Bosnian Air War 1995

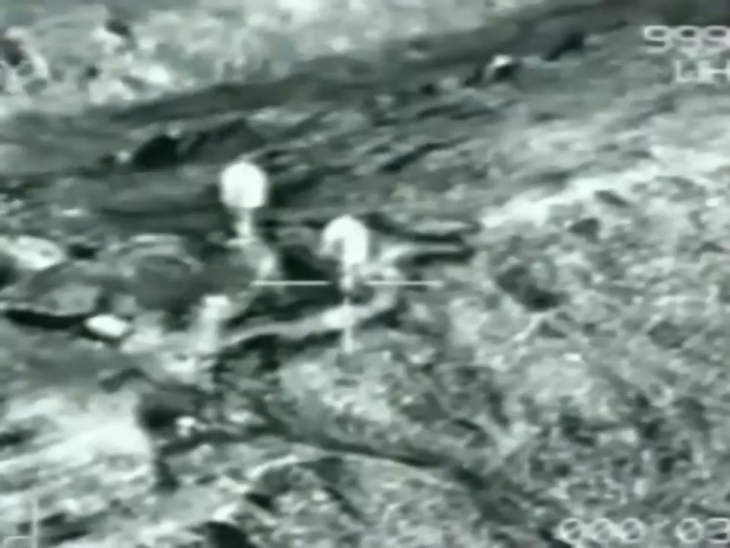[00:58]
Finally, NATO aircraft strike back at Bosnian Serb positions in the greatest display of air power in Europe since the end of World War II.
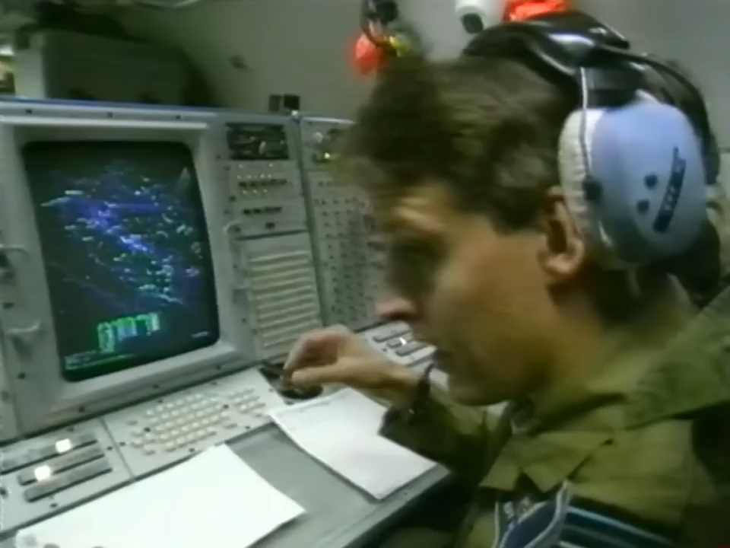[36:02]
So as soon as we spot it, we will use a different, well, effectively it's a different symbol for a Serb aircraft that's recognized, and that is then linked to the ground, and they get it immediately real time. So then I'll back that up with a voice report and say what we can see.
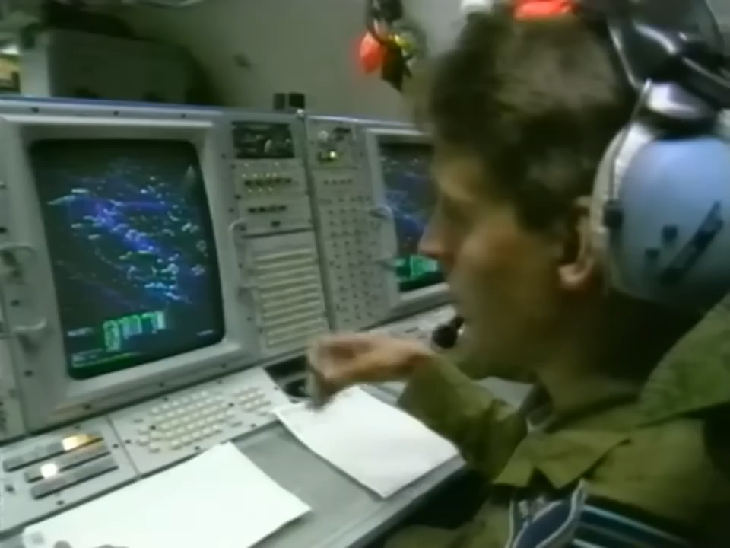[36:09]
and then it's literally passed to a higher authority as to what action they're going to take from there, and then we work from their commands. So the fighters are there, they're always there, but we're going to work from the higher command as to what we're going to do with any enemy aircraft.
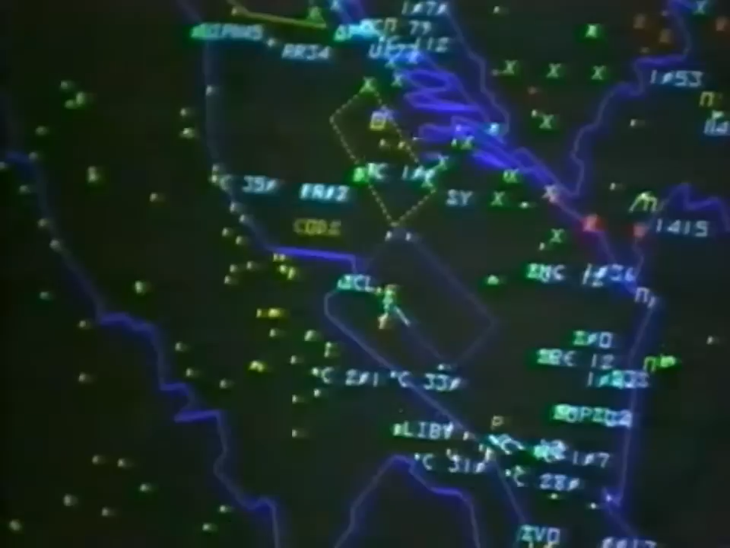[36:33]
The consoles display hundreds of individual bits of information for the crew to sort out. Computers are useful, but pencils and papers are still required for keeping track of the skies.